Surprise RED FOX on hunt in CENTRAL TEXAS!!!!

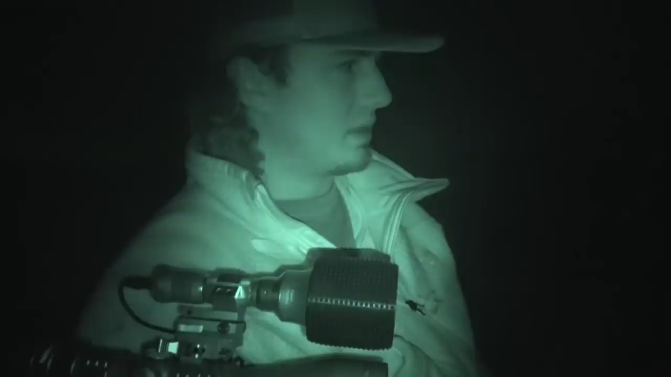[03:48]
So, we've been looking everywhere we can't seem to find him,
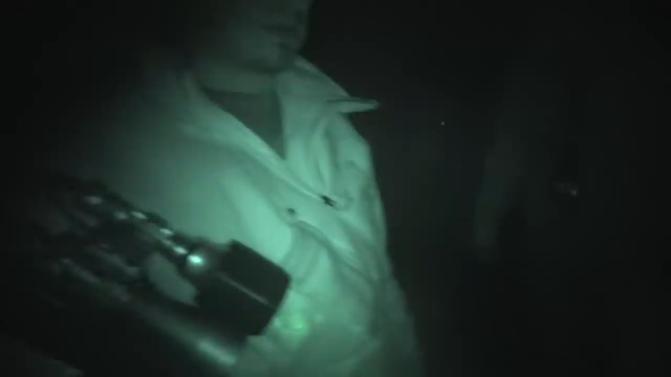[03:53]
but we got some new friends.
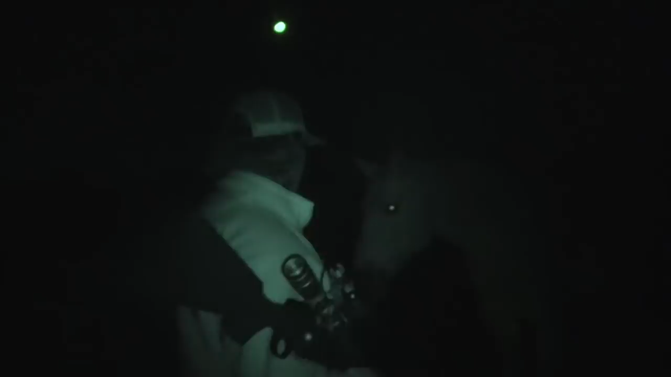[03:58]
This is shotgun, but we're going to go to the next place and see if we can't get on something else.
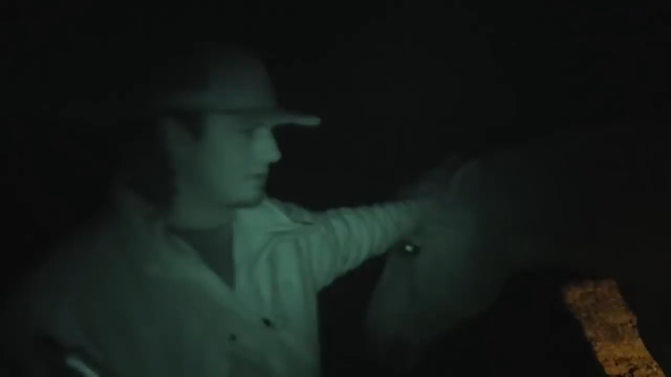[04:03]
That sucks that we couldn't find this one.
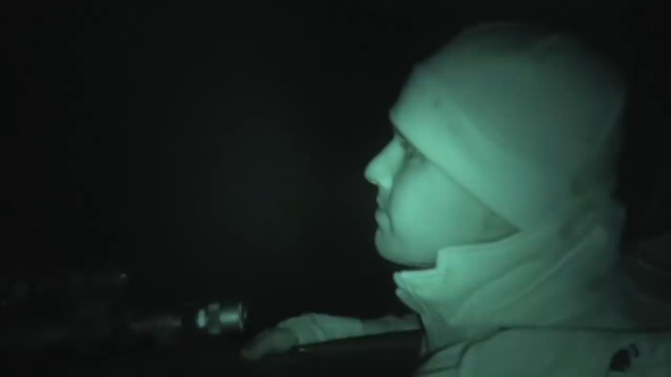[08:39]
Uh, he was probably 200 and on a sideways drop He may have just turned
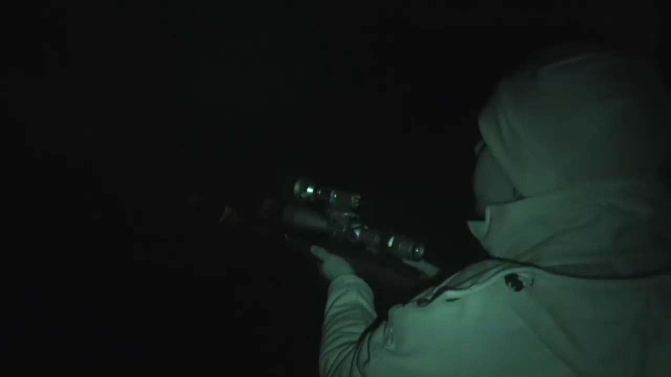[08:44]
my straight back He just shot out another one He was on the run,